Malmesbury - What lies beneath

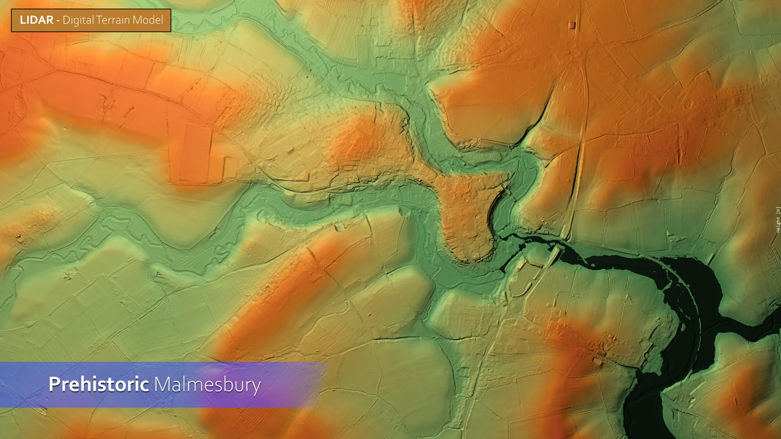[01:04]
above where streams meet to form the second of two rivers, called Avon, that flow through the county.
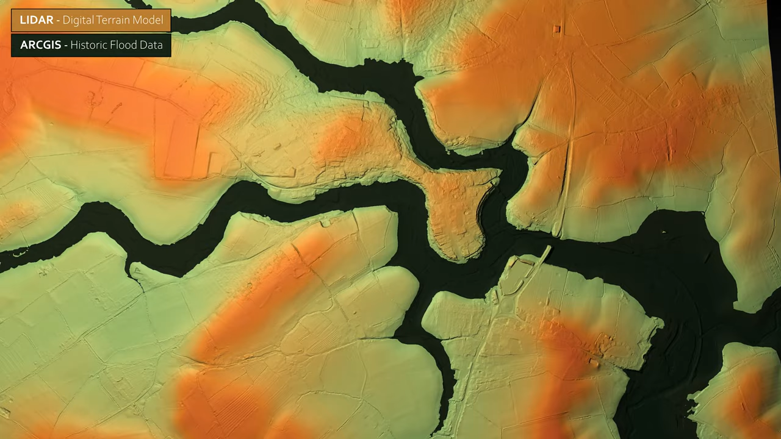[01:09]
Despite its height, it does not lack springs, so can easily be used for settlement.
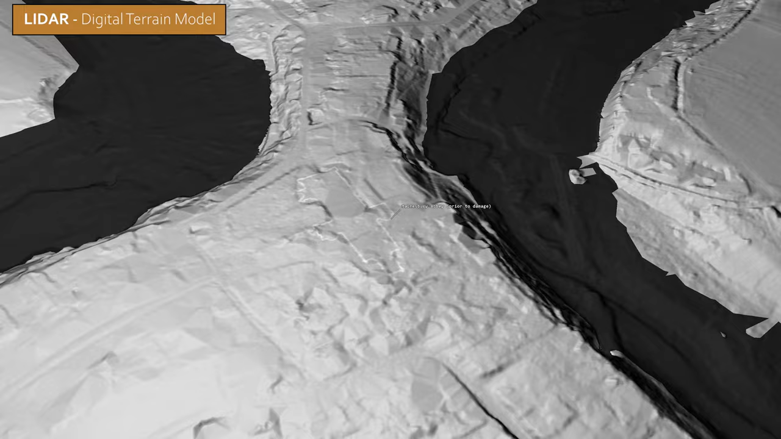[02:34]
Within the newly discovered circuit of ramparts, previous archaeological excavations had unearthed
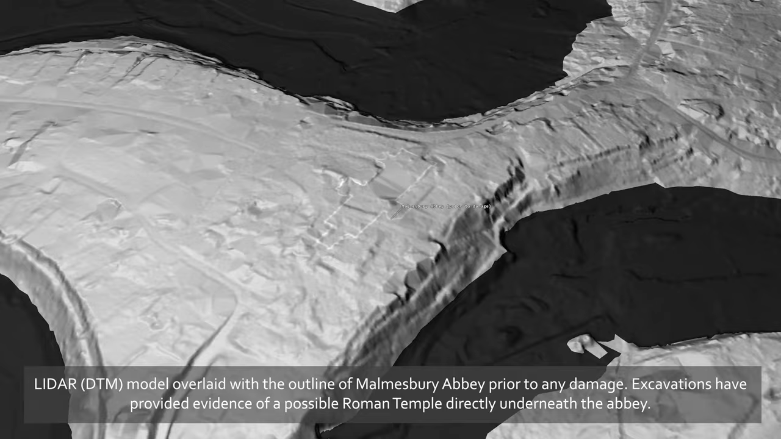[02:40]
evidence of a possible Roman temple directly underneath Malmesbury Abbey.
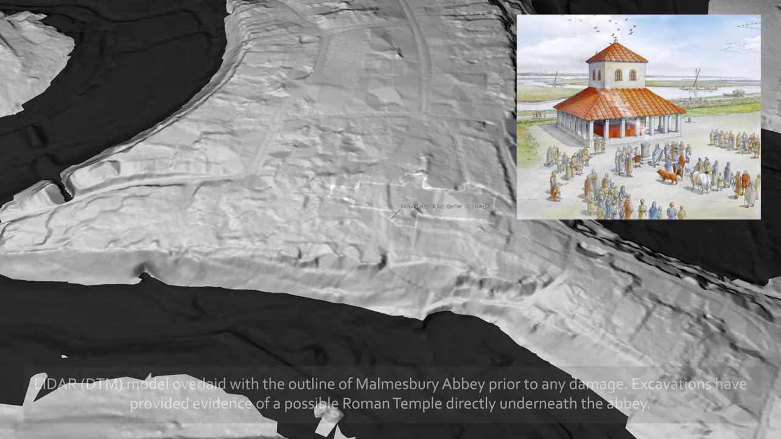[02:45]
Now that the Iron Age town had been found,